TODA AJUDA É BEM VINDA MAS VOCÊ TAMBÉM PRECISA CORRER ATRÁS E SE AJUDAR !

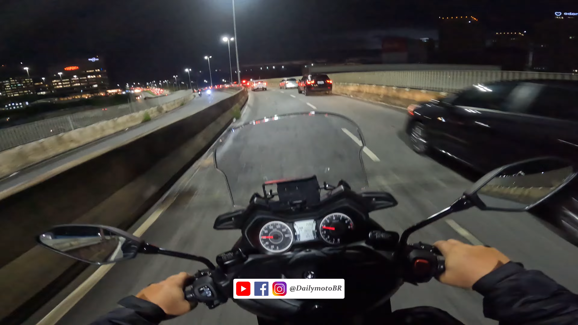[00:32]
você pode se inscrever para ajudar o canal aí a crescer e chegar para mais pessoas que também curtem o mesmo tipo de conteúdo. Então, custa nada, só apertar um botãozinho aí, deixar um like, um joinha, ativar o sininho se possível. Mas só de você se inscrever e deixar o like já ajuda demais e fortalece demais o canal. Beleza? Então, saindo aqui de Alphaville, a ponte tá parada.
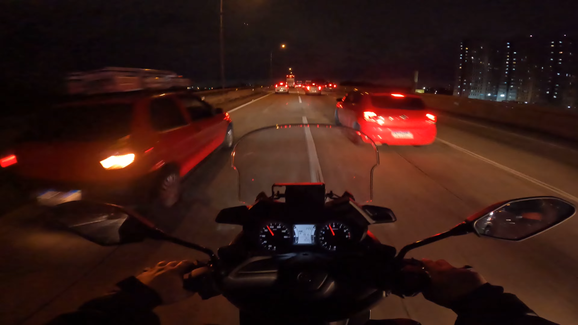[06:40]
A propaganda da Montana era muito louca na época. Eita porra, quase que eu fui pro chão agora na faixa branca. Precisei brecar. Eita. Vocês perceberam aí a moto dando uma tchum? É, eu falo que esse pneu é um lixo. Tá com o pneu original ainda. Rapaz, subiu até a pressão aqui, viu? Você tá doido.